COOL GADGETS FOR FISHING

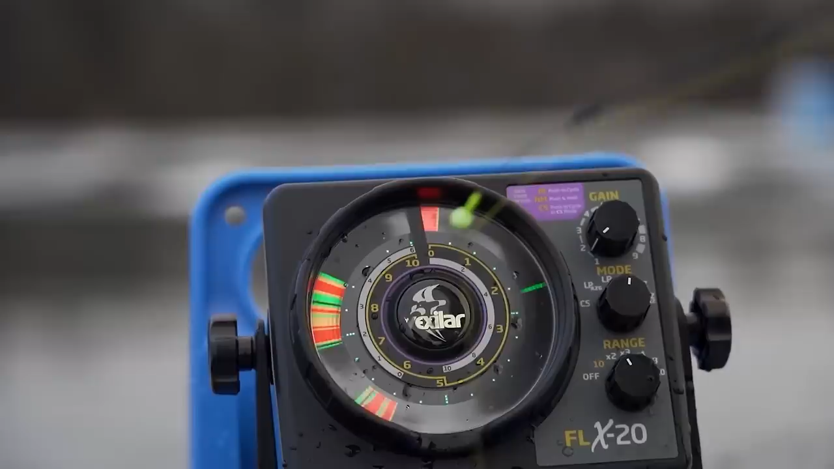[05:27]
can gain insights into fish behavior using this device while experienced